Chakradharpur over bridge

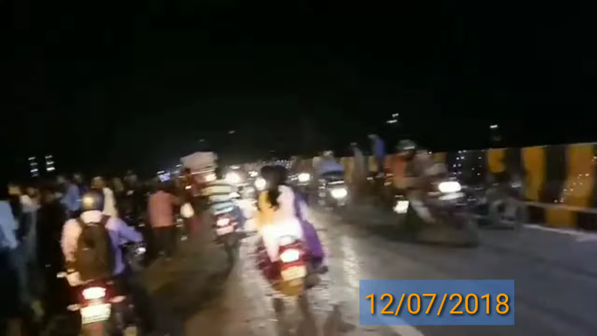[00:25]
को क्या गया था दोस्तों ये है ओवर ब्रीज का